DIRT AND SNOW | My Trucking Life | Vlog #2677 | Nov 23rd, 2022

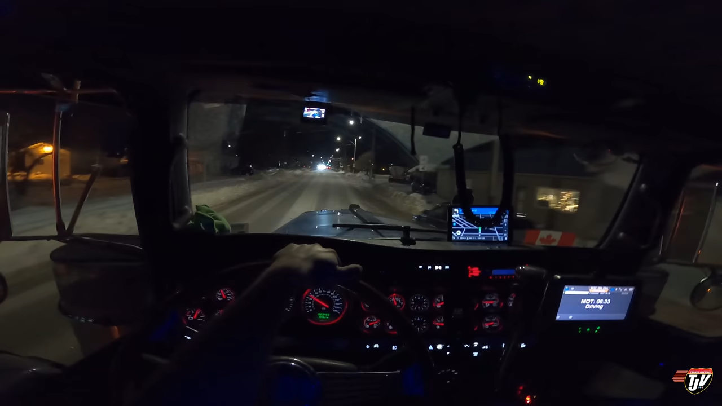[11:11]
Where do we gotta turn here? So this is still the Paw, Manitoba. The is spelled the, T-H-E. Paw is spelled P-A-S. The Paws. The Paw. We want to go this way, don't we? Now, yeah, we want to go this way. Karen, I don't want to go that way. I have to keep going this way. Sorry. You see the little truck there with the arrow? They want us to go this way.
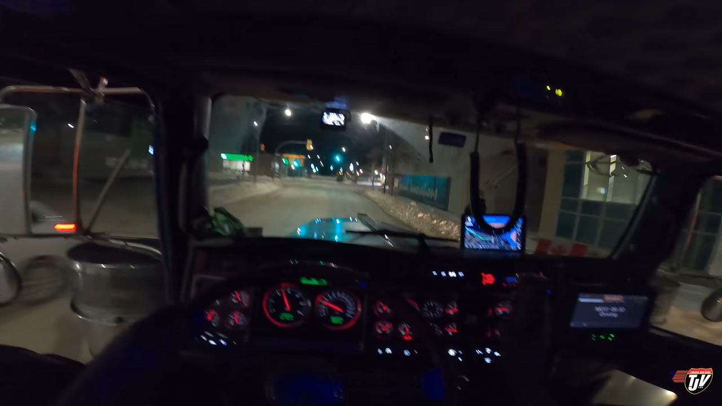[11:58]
It's a nice little town. Well, it's a nice Manitoba town. Alright, see, there's the little sign. Says the truck with the green circle around it. I can go any direction I want to.
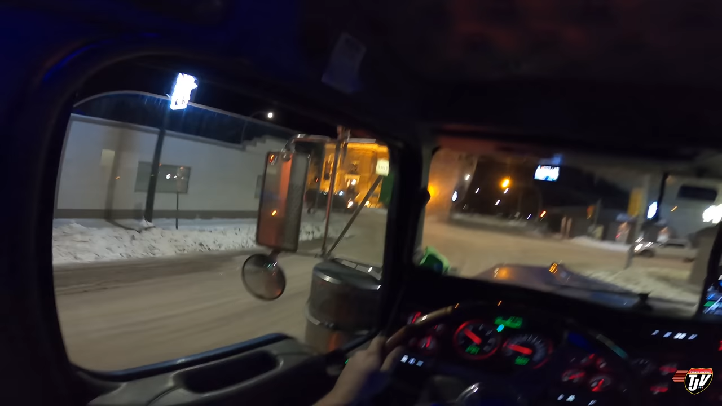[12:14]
But hopefully people aren't going to pull up as far as that pickup, because I'm going to have to drag my trailer around. Downtown. Courthouse, 1916. That's what it says on there. That's when it was built. Over 100 years ago already, eh?
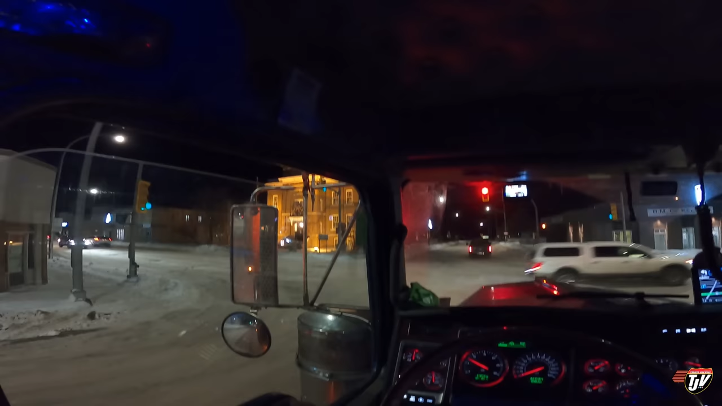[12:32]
110? No, 105 years ago? 106? 107? I can't count. Nice truck. I don't know when I'll be getting a new truck. My truck's working just fine, so I don't really see a need to buy a new truck. And it's paid off. That's the best part. I have no desire to get another loan for another pickup, and I don't have the cash to spend on a pickup.